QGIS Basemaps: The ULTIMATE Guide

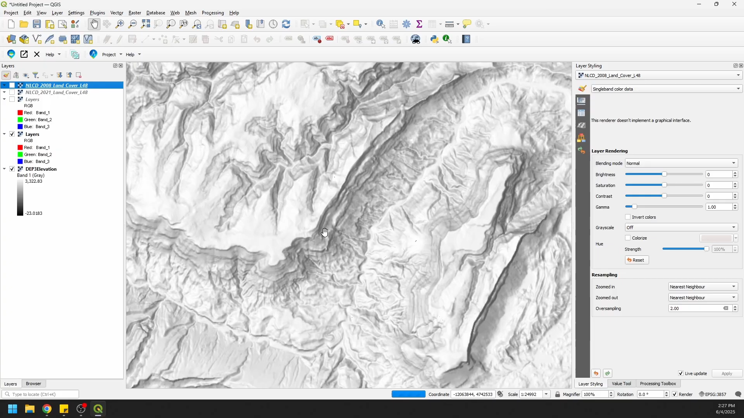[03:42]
I can turn that off. And here we have elevation data.
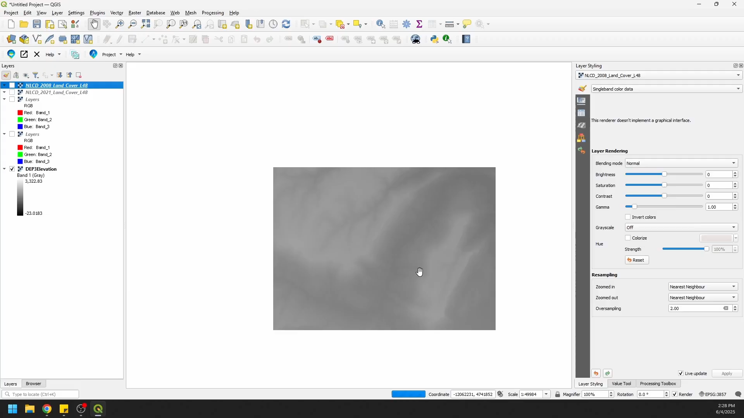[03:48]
And these elevation data are served as a WCS. These others are served as WMS. And we'll get into some of those differences here.
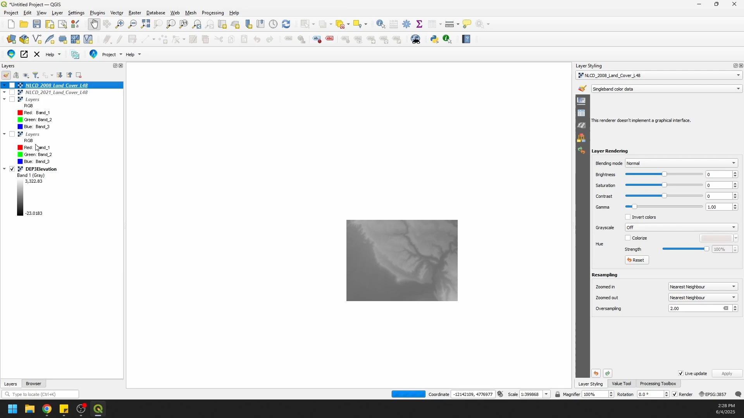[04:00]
All right. You can see this is being slower as far as the elevation data go because we're actually loading in some data we can work with here and not just basically PNG images.
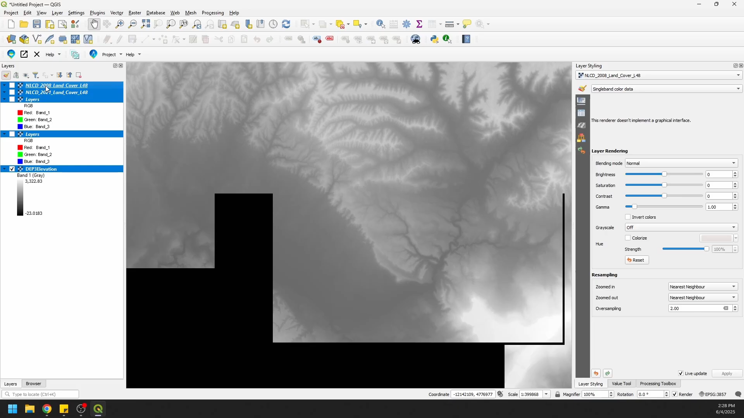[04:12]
For now, let's remove all these and we'll go back and add these in so you can see how it is done. So we'll remove all those.